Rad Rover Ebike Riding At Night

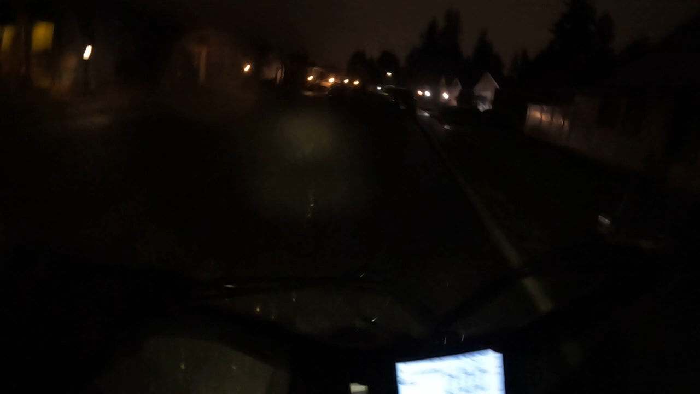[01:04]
Okay, let's go for a ride and I want to talk about the Rad Rover and headlights.
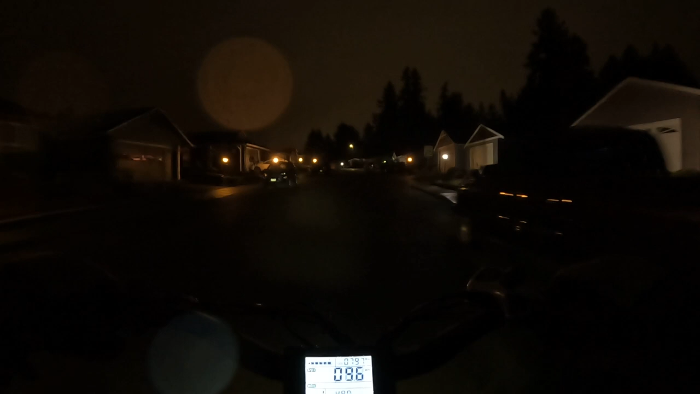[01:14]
We're getting a little bit of rain and I'm not prepared for rain but that's okay. It's not coming down very much so I'll be fine.
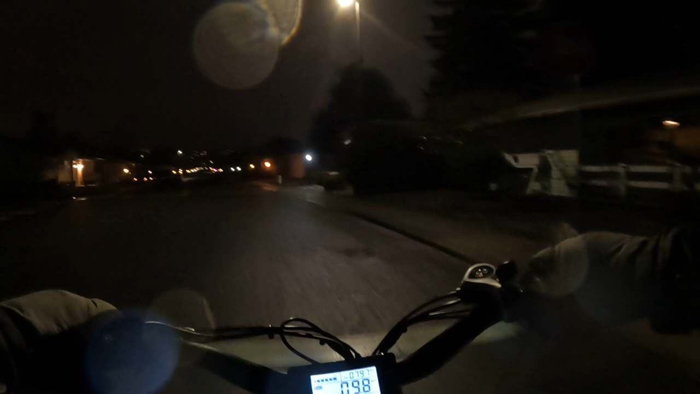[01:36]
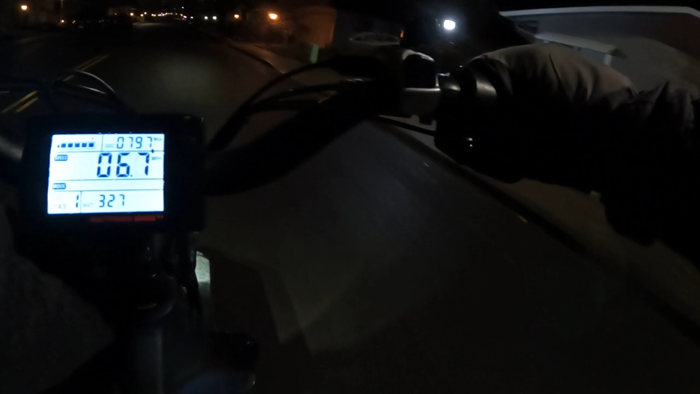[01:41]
I don't know how well it's picking it up on the camera but see the headlight on the Rad Rover. It's not the greatest headlight. It kind of looks to me like, I'll tell you what it reminds me of. A flashlight. A regular flashlight. That's about what I'm seeing here.
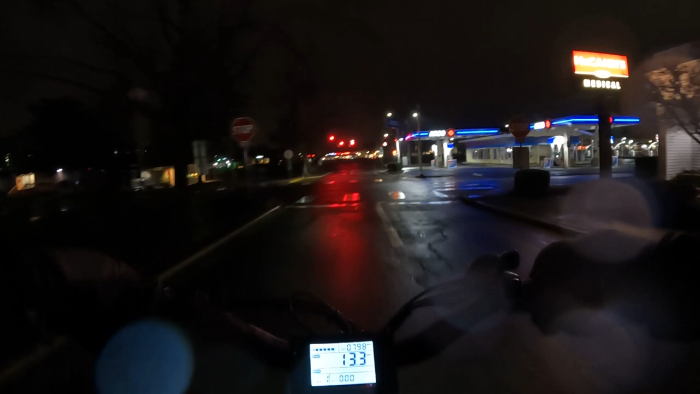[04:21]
Yeah, I was not expecting this A little bit of rain, but I'm not equipped for it, but it's not that bad. It's just a very light
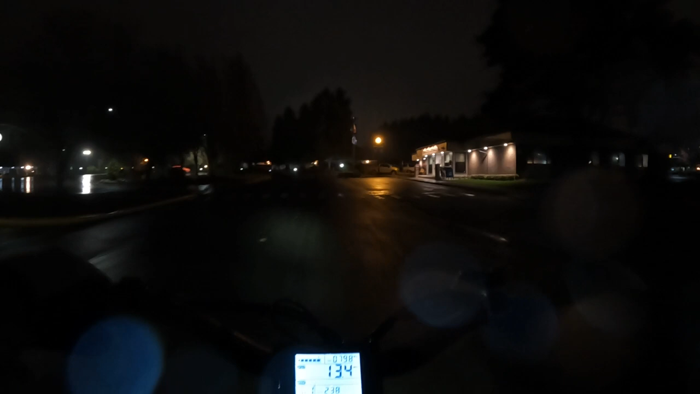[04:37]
You'll get a good look at the headlight here when we get to some darker portions It's not like I say the greatest but